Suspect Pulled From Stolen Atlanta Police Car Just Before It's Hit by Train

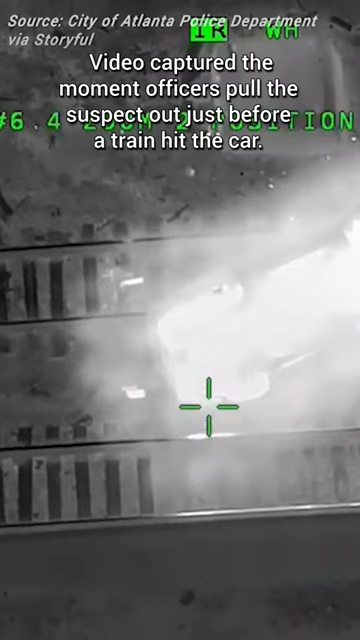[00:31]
Train! Come on! Get out, Pings! Train! Train! Move! Pings!
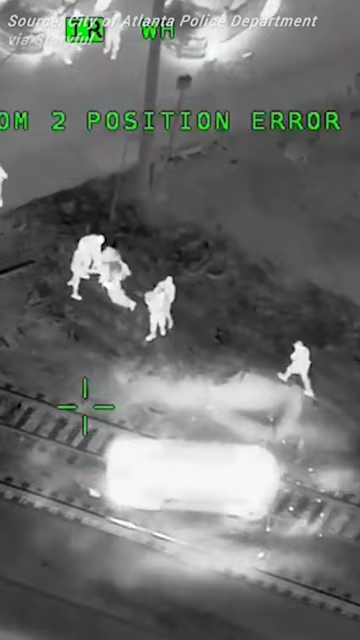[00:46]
Radio train struck the patrol car.
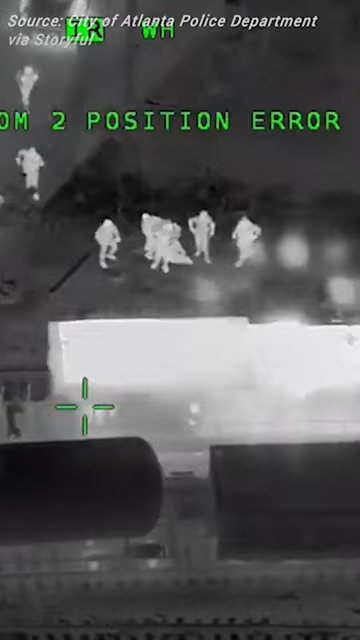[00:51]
Struck the patrol car. I believe they may have got... Just got the guy out of time. Hey, those are good job officers.